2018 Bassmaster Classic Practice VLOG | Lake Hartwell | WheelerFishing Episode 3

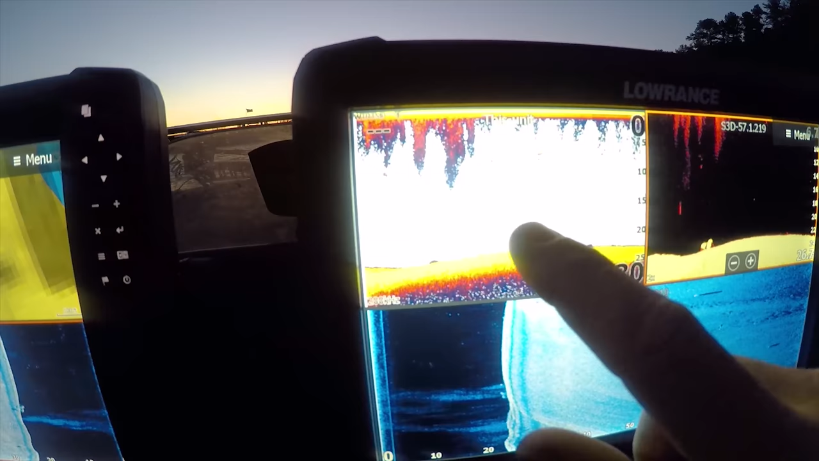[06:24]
What I'm talking about. What I'm talking about. You can see.
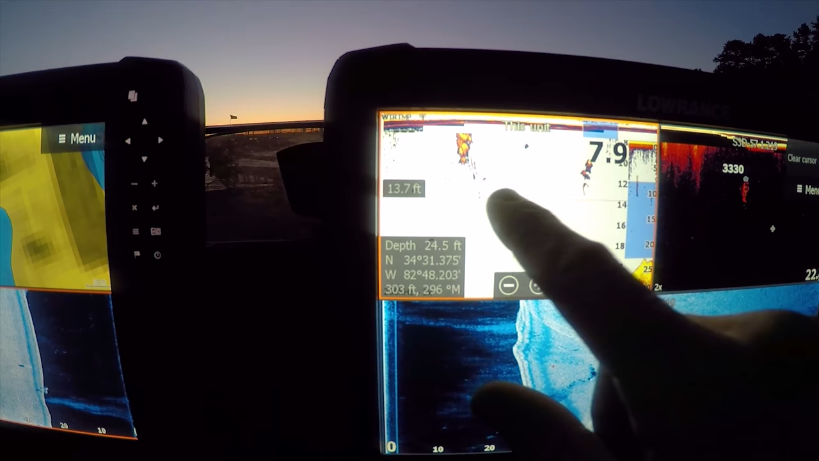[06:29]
Those are actually some fish. There's some bait around. Those are probably smaller fish.
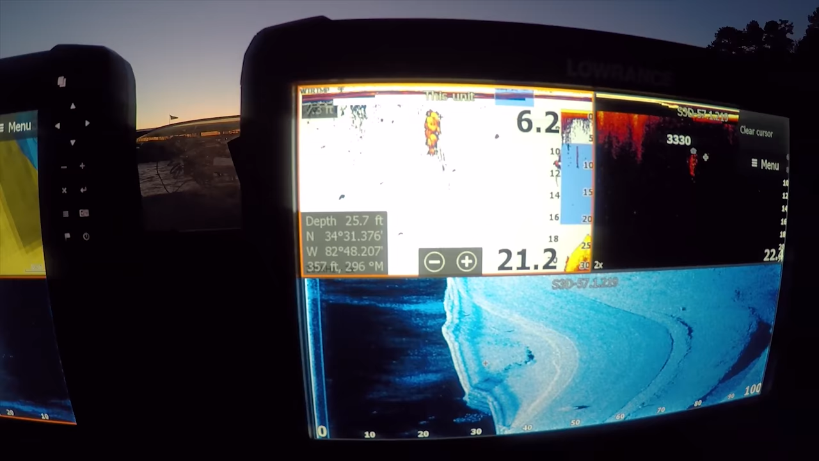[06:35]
But they're just spinning way high up in the water column. You know. You can see it's 30 foot deep. Real high in the water column.
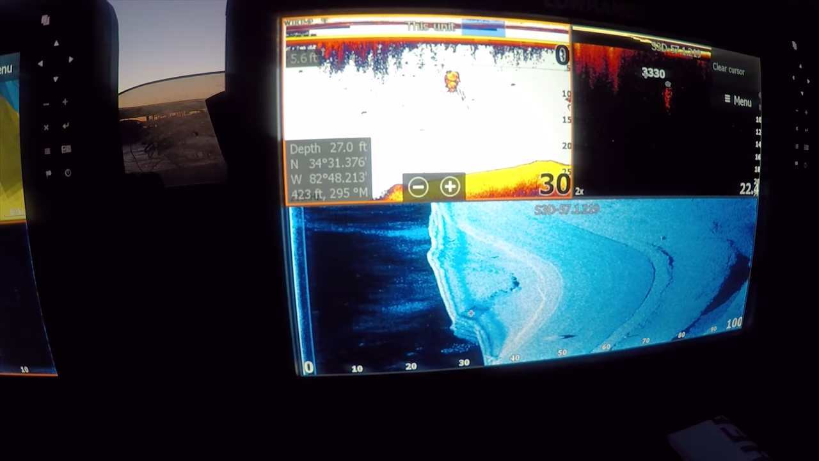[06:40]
And sometimes those are the hardest fish to graph. You would think it's a little blob. Sometimes that's. That could be the mother load. So. Keep an eye out. We're not going to fish for those fish right now. You can actually see where I idle over them. And they strut.
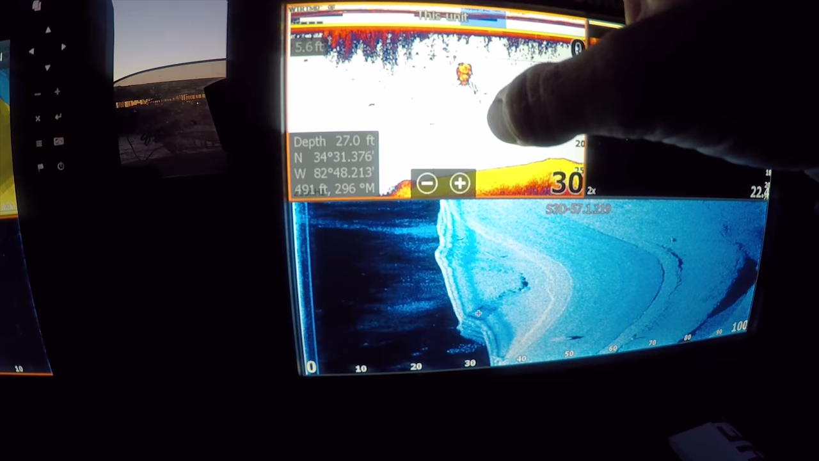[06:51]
On screen: depth 27.0 ft
They started to streak back down. I'm trying to get any closer for y'all. Starting to see where they started to streak back down.
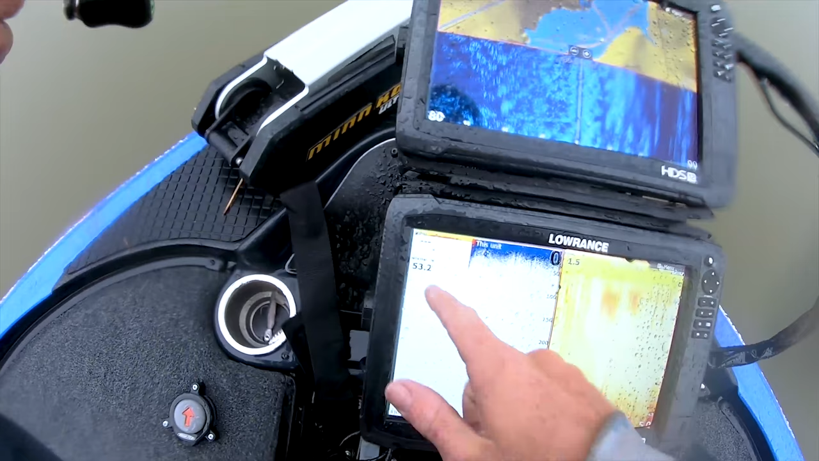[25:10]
Water's 53 degrees. Yep. They're eating a buzzer.